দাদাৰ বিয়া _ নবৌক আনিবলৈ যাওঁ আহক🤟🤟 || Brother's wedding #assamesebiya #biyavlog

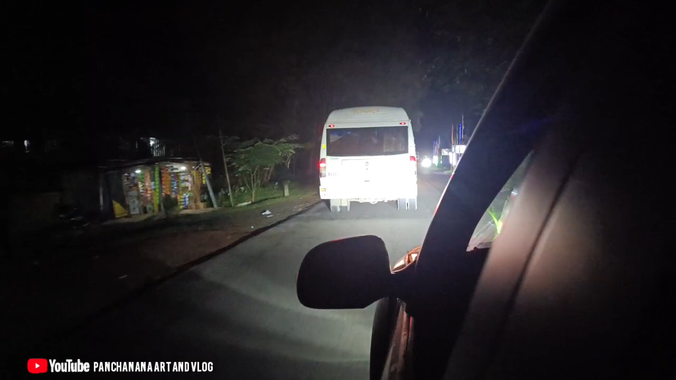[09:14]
আৰু এই টেবেলাখনতে গৈ আছে আমাৰ লগত অহা বাকী ল'ৰাখিনি আৰু এতিয়া আমি সিহঁতক পাছবেলা থৈ যাম
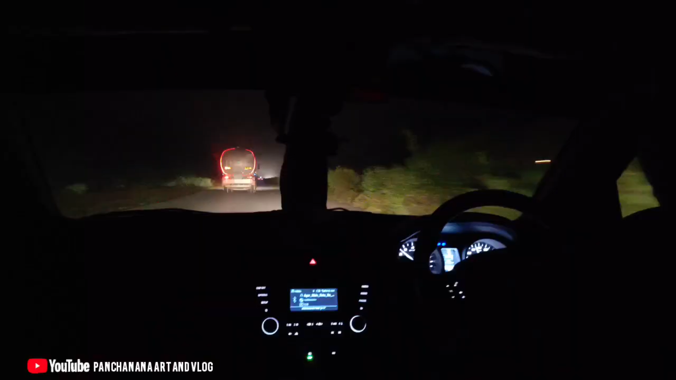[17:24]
আর এটা দরার ঘরলৈ বলি আমি গাড়িত আহি আছো আর অল্প দেরি পাছতেই আমি পাই যামগৈ
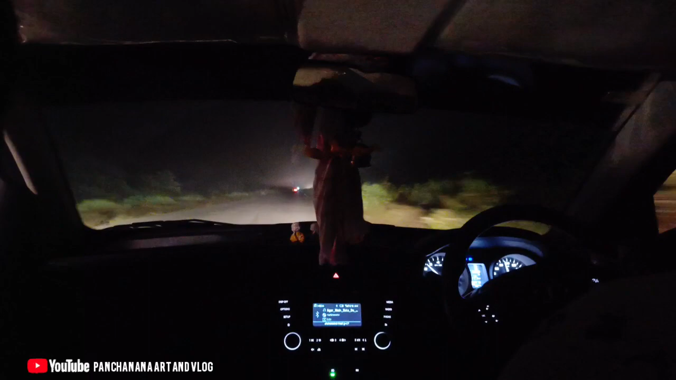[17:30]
কুঁৱলীৰ মাজে মাজে আমি এটা আহি আছো আর ঘর পালোহি আর